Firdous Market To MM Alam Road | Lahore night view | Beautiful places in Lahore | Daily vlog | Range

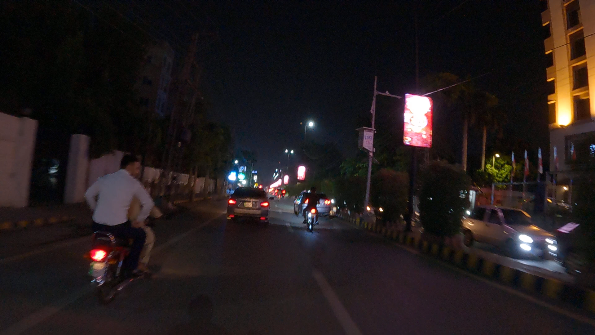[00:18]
चौंक का जो है राउंड आ रहा है यहाँ पर आपको दिखाओ होम
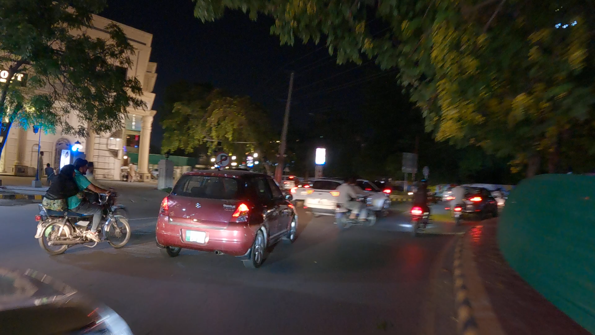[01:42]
अन्ना मालम रोड ये है जी आगे हम लोग जा रहे हैं अलफतेह जाना है तो फिर हमें आप इधर टर्न करना पड़ेगा वो सामने अलफतेह को ये जंप
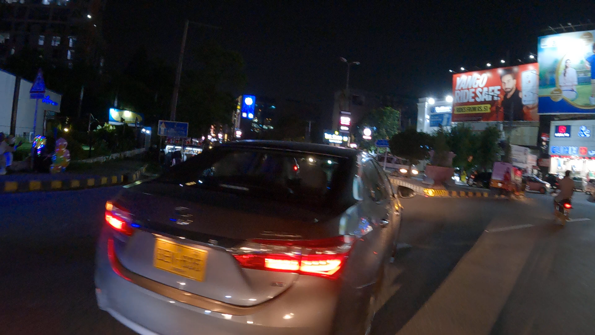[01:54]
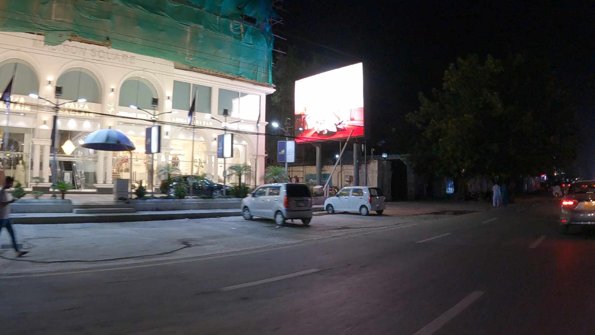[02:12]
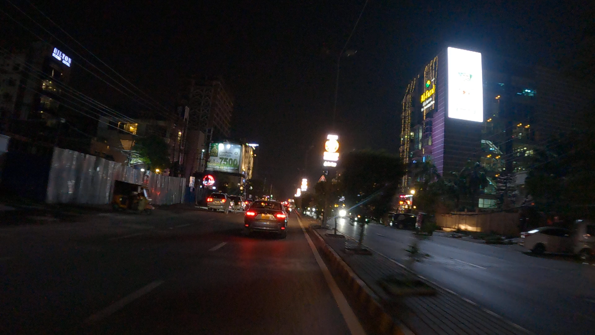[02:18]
ये है जी हिल्टन होटल ये सामने देख सकते हैं हिल्टन होटल ये है जी अलफतेह स्टोर